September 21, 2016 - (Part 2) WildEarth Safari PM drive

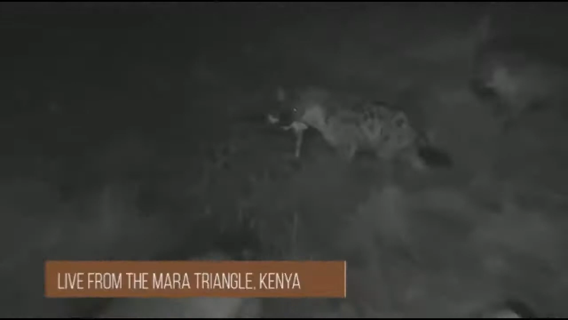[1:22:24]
There we go. Got a bit of zebra leg. That will be most sought after by his mates. He's taking it right towards the lion. Looks particularly stupid of him. Now, let's see if they share. Now, hyenas of a similar rank will often share, but the hyena hierarchy is absolutely established at a sighting. Is established at a feeding site. They fight viciously as lions do.
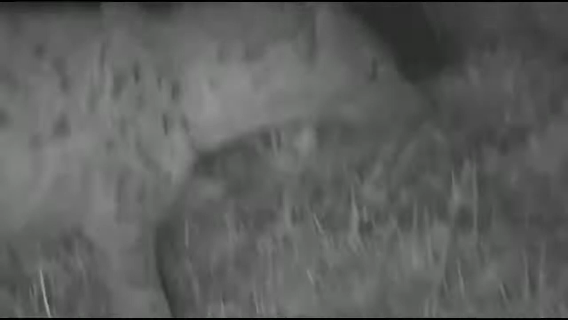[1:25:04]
Anyway, that's what we can hear from the top where we're sitting. And that's the zebra calling at each other. They might not necessarily be alarming at each other, what that's them calling. Let's just have one last look at the lioness. See what she's doing there.
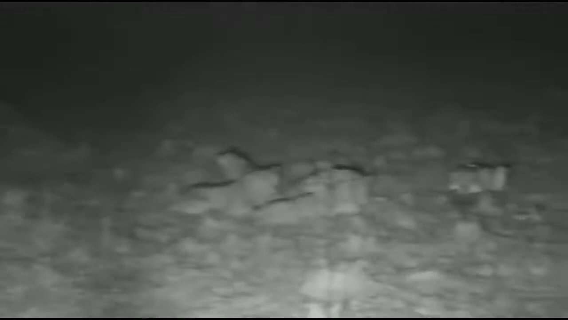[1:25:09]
All in infrared light. We are, just to keep you posted, every time I say, ooh, genre, go left or right, it's not because I can see in the dark with infrared.
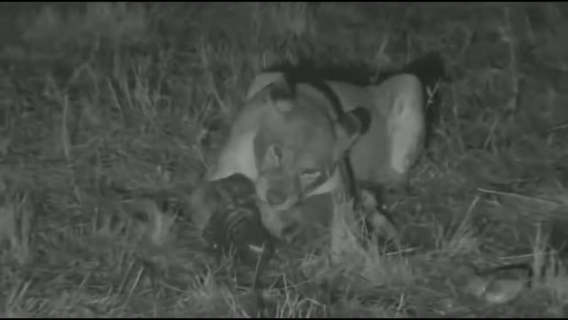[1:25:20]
It's because we've just, because everything's settled down now, we're casting a very dim sort of white torchlight around the place just to see if there isn't any kind of action going on. That is, yes, that's slightly disconcerting. Look at the size of the lioness's paws compared with the head of that zebra. So everybody, if you are feeling a bit sensitive, I'm sorry about that. That zebra, obviously, I know you can see its eyes, but clearly it's not feeling any kind of pain. And if this is a little bit disgusting for you, I'm sorry.
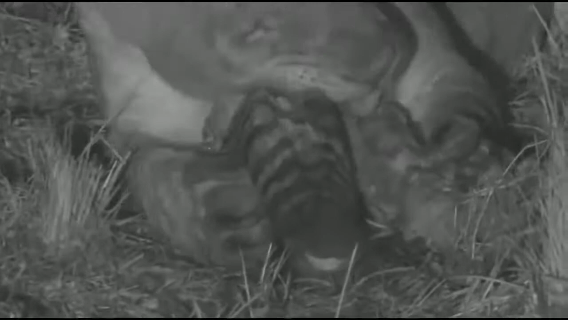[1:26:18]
And you can hear the crunching there. And you can also probably hear that the rain has stopped. And interestingly, not quite the same frog noises that you were getting there at Juma. Brilliant. Let's have one last look at the hyenas, off to the left and to the right.